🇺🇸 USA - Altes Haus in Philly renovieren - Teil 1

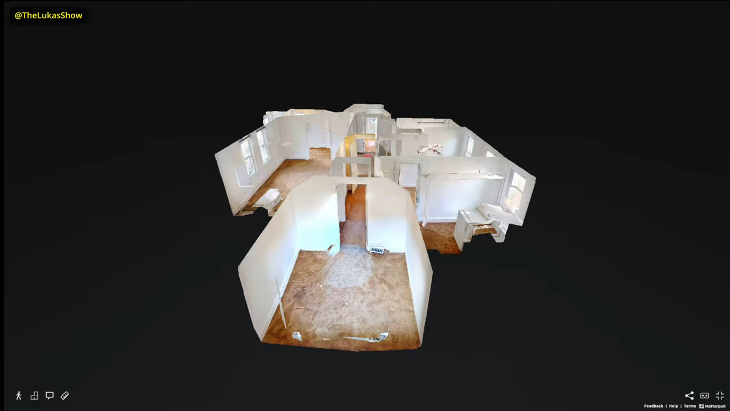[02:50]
Schauen wir uns den Grundriss von diesem Apartment hier einfach mal in der Dollhouse-Perspektive an. Hier sieht man schön das Wohnzimmer,
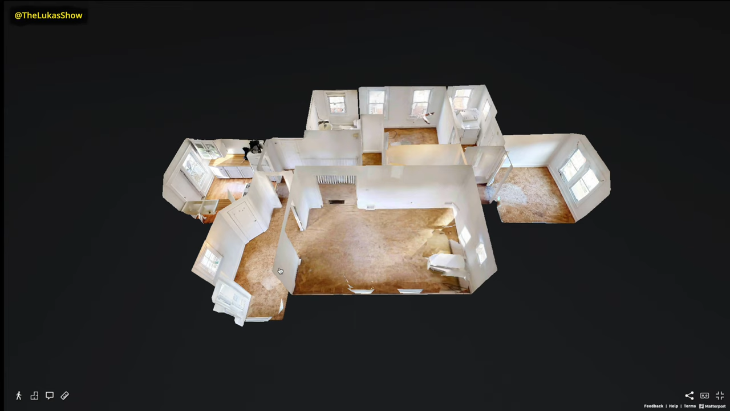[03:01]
hier diese kleine Frühstücksecke, die Küche, Schlafzimmer Nummer 1, Schlafzimmer Nummer 2, das Ankleidezimmer mit dem Trockner hinten drin und da noch ein kleines Badezimmer.
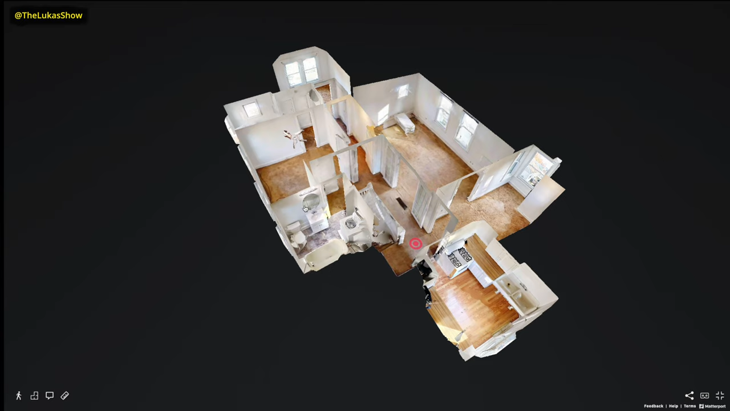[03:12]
Wenn wir es mal drehen, sieht man es besser, das Badezimmer, Schlafzimmer und das Ankleidezimmer hier drüben, das andere Schlafzimmer vorne über der Terrasse. Dann haben wir hier so einen langen Gang, alles ziemlich klein, alles ziemlich verwinkelt.
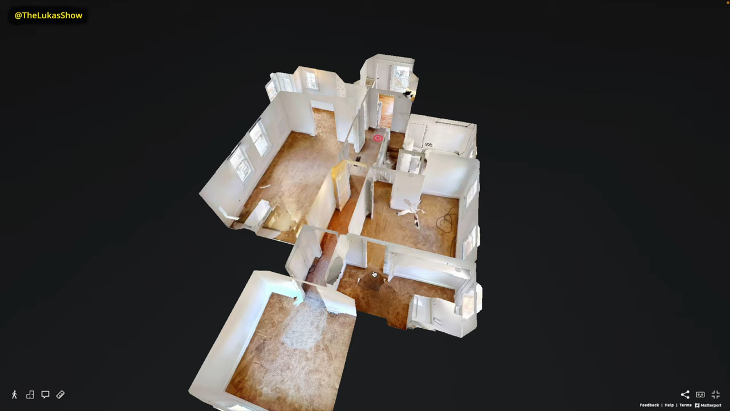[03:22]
Von der Fläche her ist hier sehr, sehr viel Platz und Potenzial einfach verschenkt und der Grundriss nicht ideal.
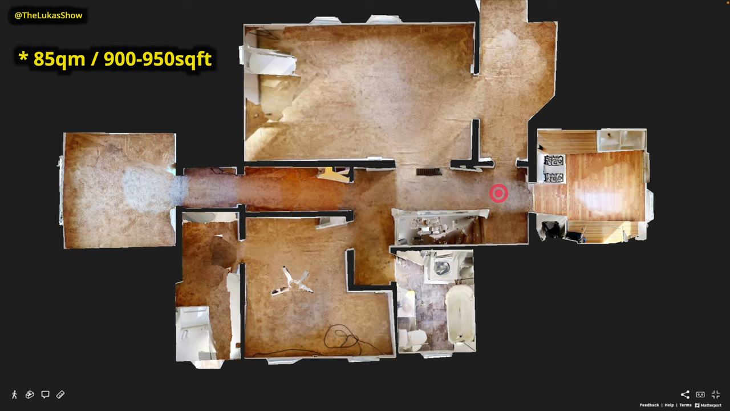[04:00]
Mit diesen vielen und krummen Wänden und natürlich auch diesen vielen kleinen verwinkelten Zimmern und Gängen hat das Apartment dennoch ca. 85 Quadratmeter Wohnfläche, also ca. 900, 950 Square Feet.